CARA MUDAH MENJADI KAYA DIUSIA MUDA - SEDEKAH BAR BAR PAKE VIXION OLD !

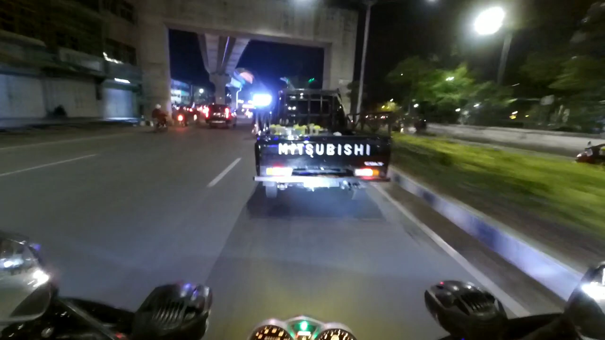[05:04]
iya guys buat kalian yang belum tahu nih kota Palembang di malam-malam gimana kayak gini nih suasananya cakep banget tapi ya masih macet ya guys tapi nggak terlalu parah